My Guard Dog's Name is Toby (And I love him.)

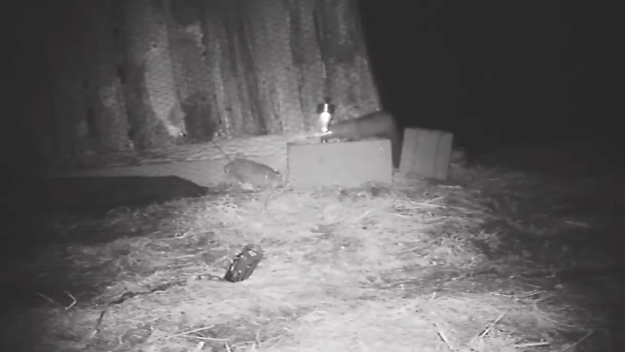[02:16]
was a mink that broke in for a couple nights
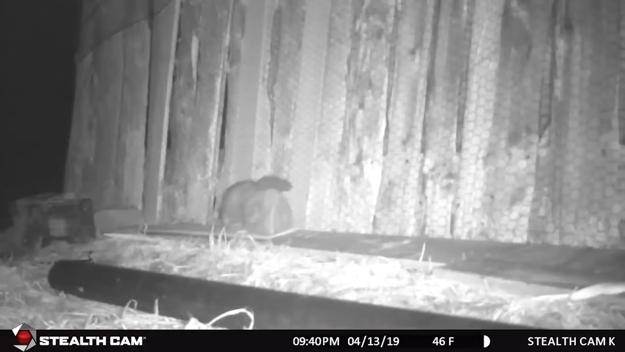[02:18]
and killed a couple of ducks and maimed a bunch of ducks and